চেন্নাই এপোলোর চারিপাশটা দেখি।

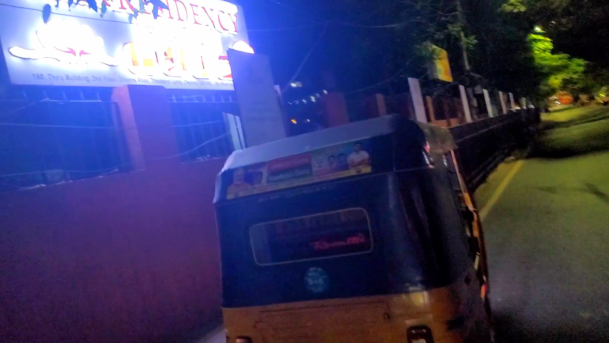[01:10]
এই অ্যাপোলো হসপিটালের রোডে ধরতেই মা রেসিডেন্সি এই হোটেলটি পাওয়া যায়,
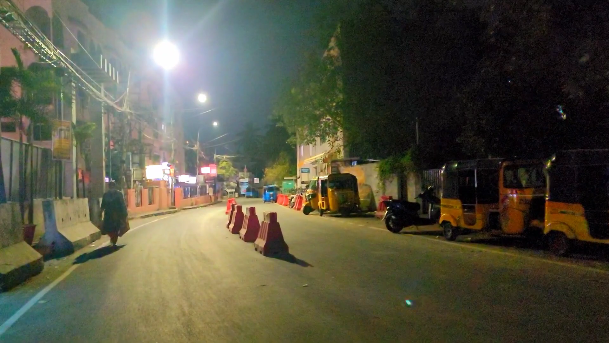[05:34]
প্রচুর হোটেল রেস্তোরাঁ আছে, সেই হোটেল রেস্তোরাঁগুলোতে প্রচুর ভিড়, বিশেষ করে ইয়াং জেনারেশনের প্রচুর ভিড়।
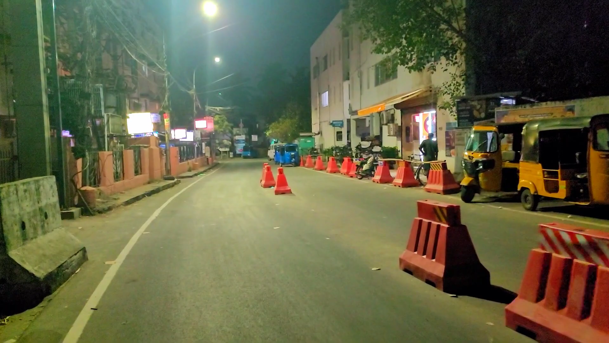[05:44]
ঠিক এই জায়গাটি হলো একটু নীরব। আমি যে জায়গাটির কথা বলতেছি সেটা হলো একটু সামনেই সেই জায়গাগুলো, সেখানে রাত অবধি চলে। ইয়াং জেনারেশনও অনেক দেখা যাচ্ছে, তাদের বিভিন্ন খাওয়া দাওয়া, কফি, আড্ডা এগুলো চলে।
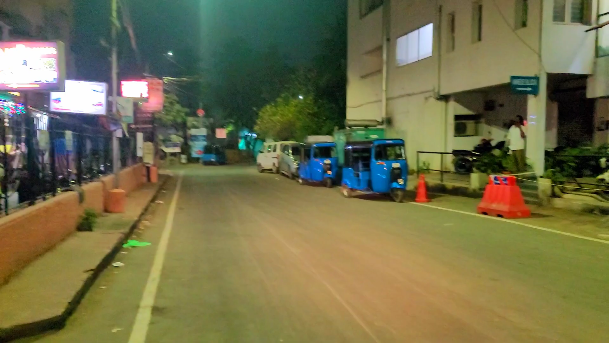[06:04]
আবার অনেক সময় দেখছি দূর দূরান্ত থেকে গাড়ি নিয়ে চলে আসে তারা এখানে একটু টাইম স্পেন্ড করার জন্য, তাদের প্রিয়জনকে সাথে করে নিয়ে আসে। আমি যেই রাস্তাটির কথা বলছি
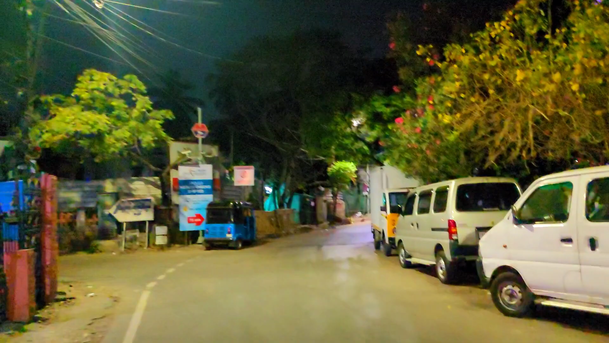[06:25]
সেটি হলো এই যে এখন যে রুটটিতে ঢুকতেছি,
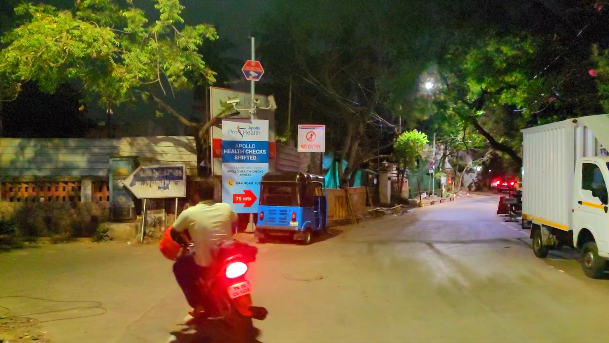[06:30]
এই থেকে একটু সামনে গেলেই এখানকার পরিবেশগুলি একটু নীরব।
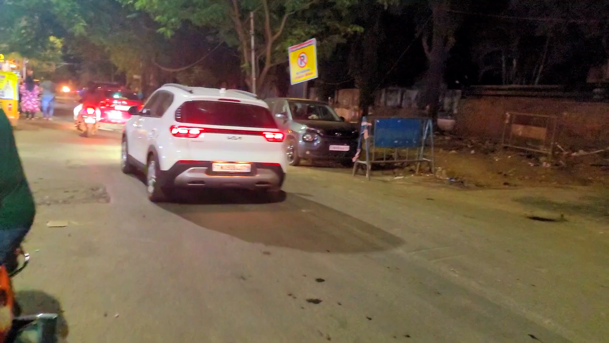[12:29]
এই হলো এই এলাকাটার পরিস্থিতি, আপনাদেরকে পুরো দেখাচ্ছি।